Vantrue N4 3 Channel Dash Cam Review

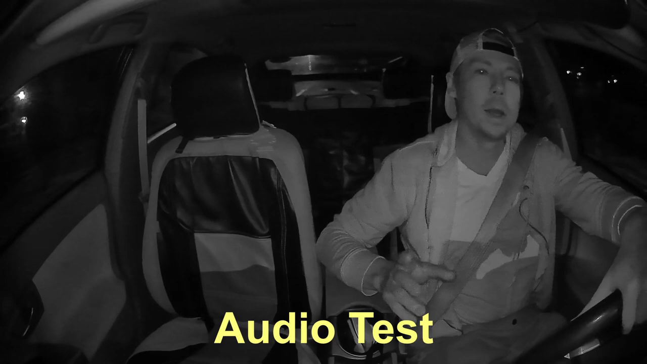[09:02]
so there's a new feature with night vision if for any reason you don't want that black and white night vision vampire eye look you can turn that off with one quick click of the power button and now i have natural light